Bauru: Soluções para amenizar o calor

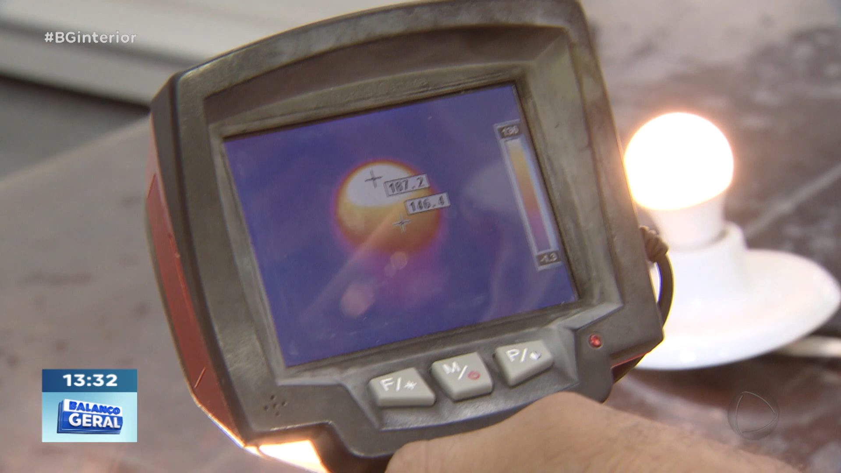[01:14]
E como nós podemos observar através dessa câmera térmica, elas conseguem atingir uma temperatura de até 200 graus.
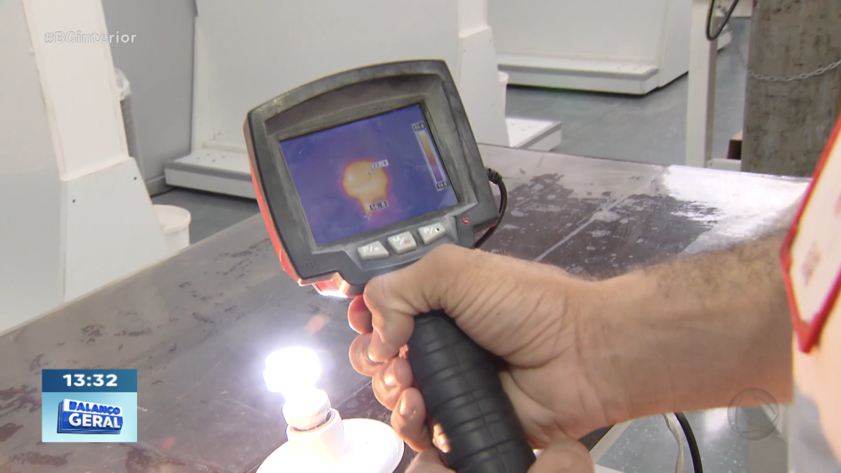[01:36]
Então, se a gente observar, nós conseguimos atingir aqui por volta de 70 graus na superfície dessa lâmpada.
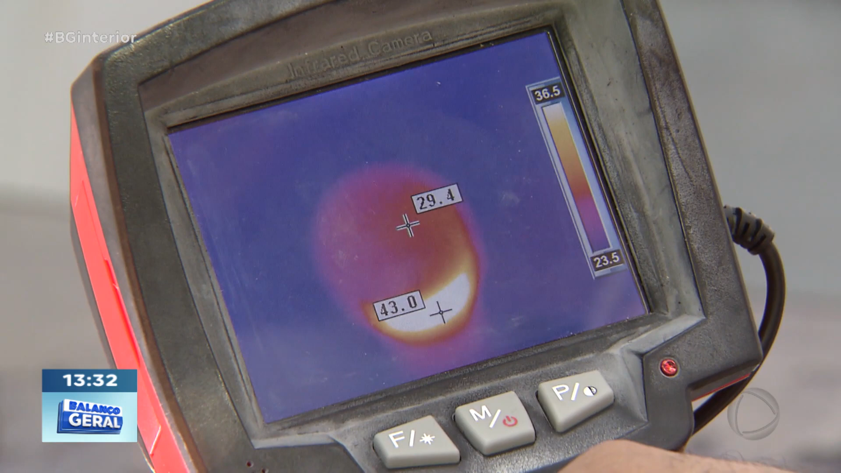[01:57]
Analisando pela câmera, nós podemos observar que a superfície dela gira em torno de 30 graus. Se possível, é interessante que você substitua as lâmpadas da sua casa por lâmpadas LEDs.